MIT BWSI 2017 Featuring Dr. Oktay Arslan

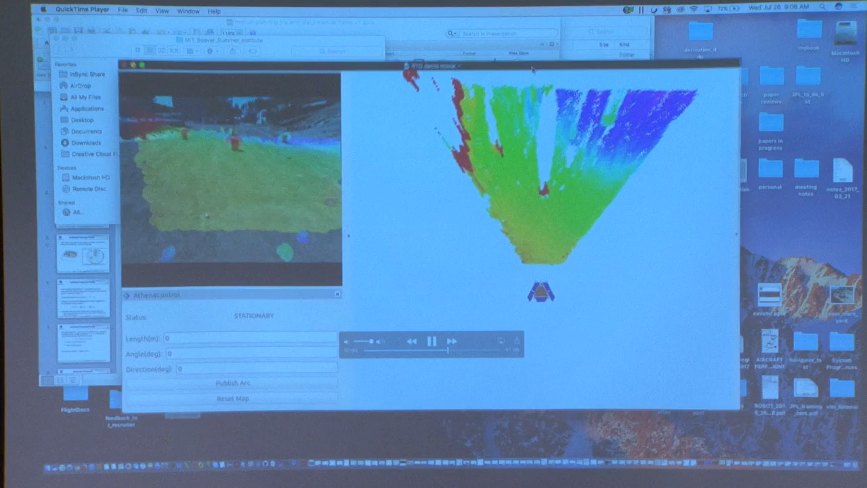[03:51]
So here, we try to get the rover from this initial position to the goal, and there are some obstacles. We assume some people on Mars left over their buckets, so we try to avoid them.